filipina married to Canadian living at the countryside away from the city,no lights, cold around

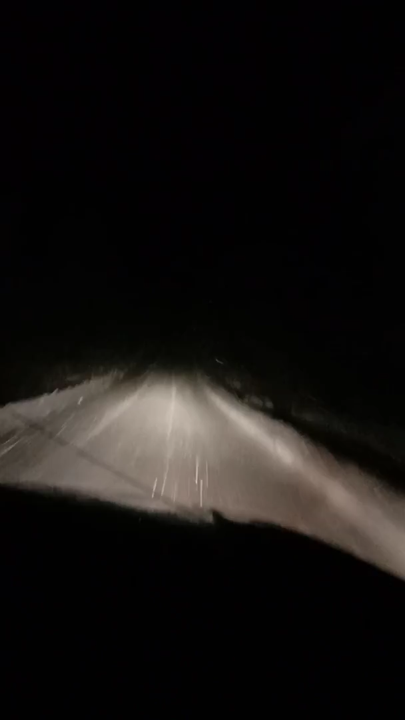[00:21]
This is our place going back to our home. No vehicles, no lights on the road. The lights are coming only from our car.